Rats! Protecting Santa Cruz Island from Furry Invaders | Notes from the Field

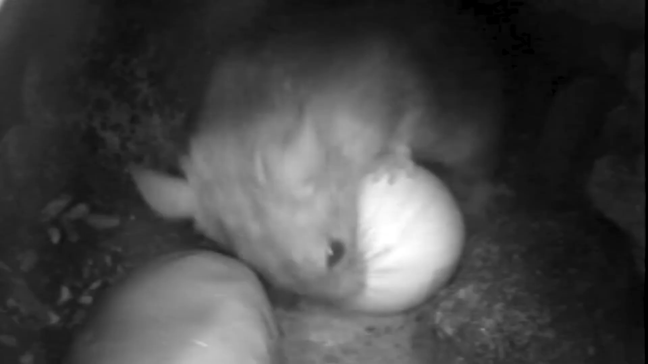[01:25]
Rats both out-compete and prey directly on native island fauna and their eggs, which has cascading negative effects across these delicate ecosystems.
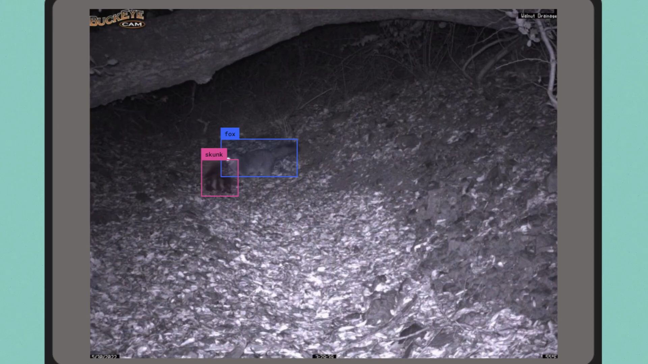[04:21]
the machine learning tool is constantly showing us surprising and adorable new island activity.